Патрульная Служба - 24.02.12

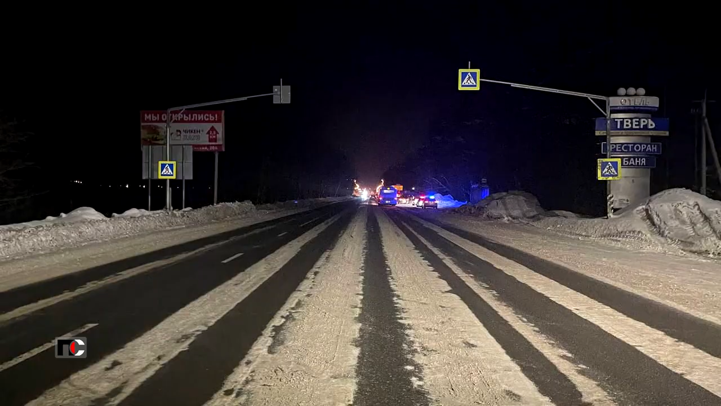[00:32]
Юноша переходил дорогу по пешеходному переходу. С места аварии подросток доставлен в больницу.